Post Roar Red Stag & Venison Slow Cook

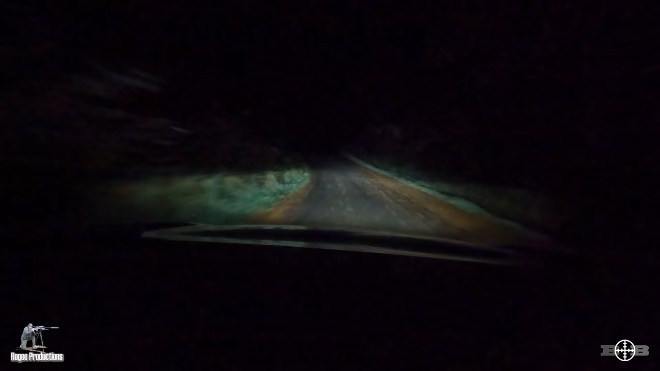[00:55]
And as we hit the unsealed road, well, what do you know, our first good luck omen popped up.